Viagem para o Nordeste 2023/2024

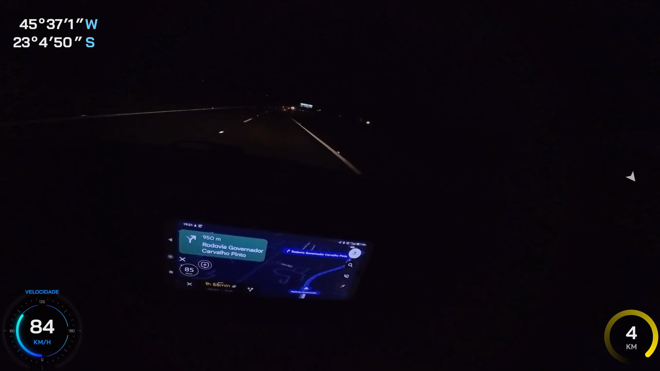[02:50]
Se eu estiver passando por um local interessante, alguém quiser saber onde é, é só pegar as coordenadas e jogar no Google. Ou no Garmin. Que aí vai mostrar exatamente onde é o lugar. Show de bola ou não? Como eu disse, vídeozinho rapidinho. 3 minutos aí tá bom demais. E é isso. Quem tiver informação deixa nos comentários aí. Que vai me ajudar bastante. Deixa um like para fortalecer. Não precisa se inscrever também no canal não. Que o canal já tem muito inscrito. Beleza? Tamo junto e até a próxima gente. Tchau. Tchau. Tchau. Tchau.